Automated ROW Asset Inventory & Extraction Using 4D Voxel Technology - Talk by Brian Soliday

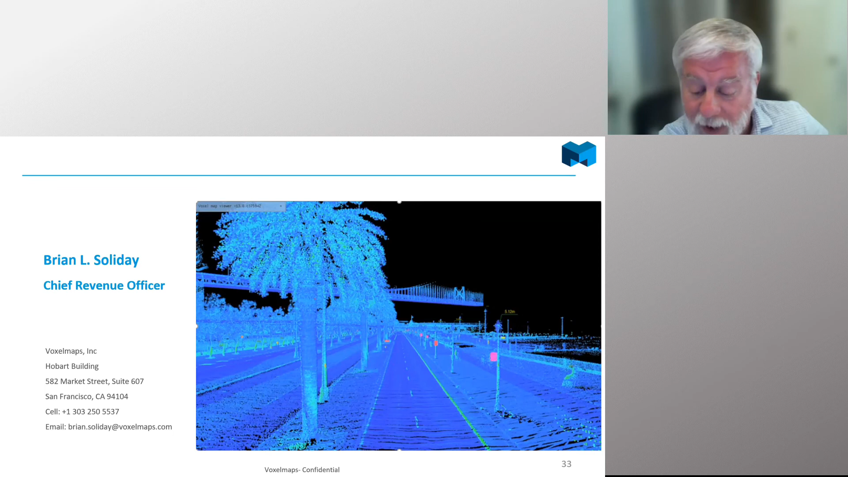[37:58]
So, we're pretty open as to really how we can support the various projects that you have. Great. How many miles a day can you collect capturing both LiDAR and imagery?
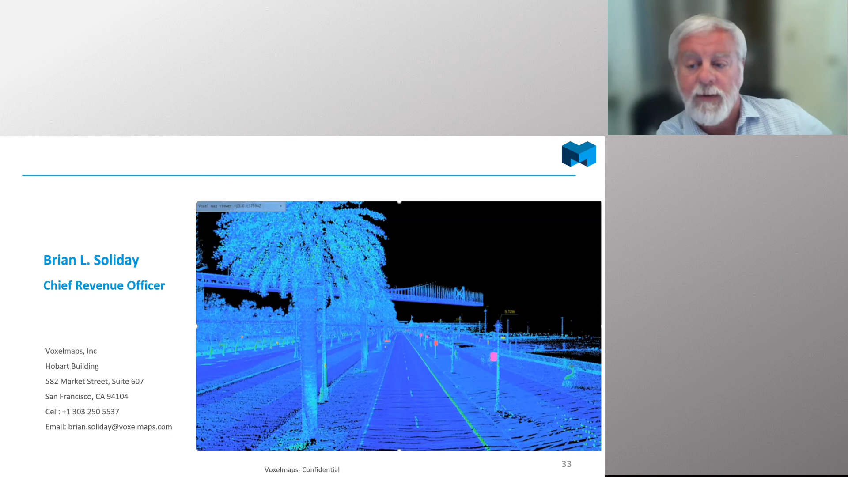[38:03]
So, you know, with the Simbo device, we can collect about 60 linear effective miles per day. So,
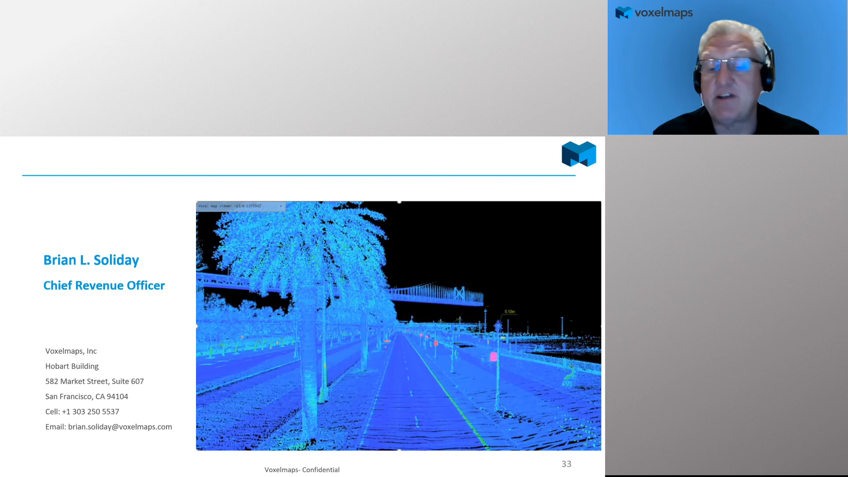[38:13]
each vehicle will actually collect about 150 overdrive miles. No, hang on a second. This just shows you. So, this is one of our drivers.